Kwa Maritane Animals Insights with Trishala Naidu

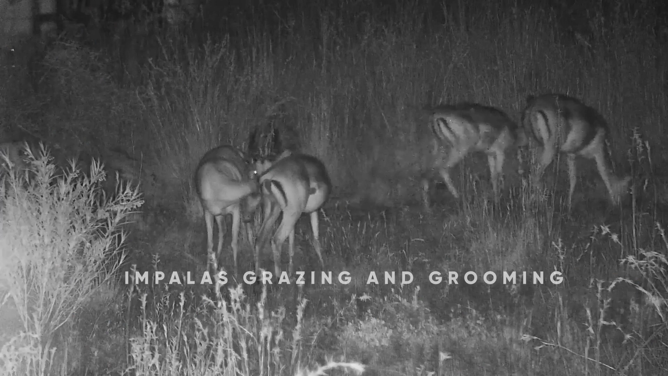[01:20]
Birds preen and mammals groom. And one of the most steadfast groomers in the bush are impalas. These sleek antelopes spend a lot of time taking care of their shiny, well-combed coats.